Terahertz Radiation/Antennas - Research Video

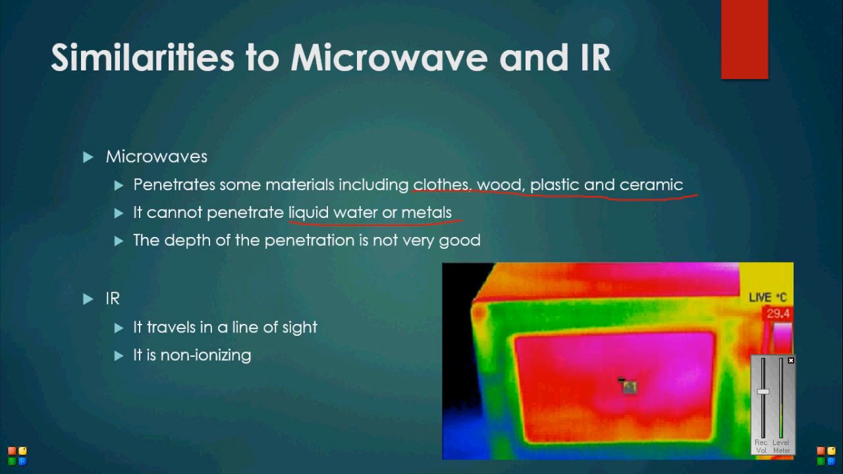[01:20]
Additionally, compared to microwaves, the penetration of these waves is not as deep. The image here shows an infrared scan of a common household item. Moving on, here are some properties of terahertz radiation.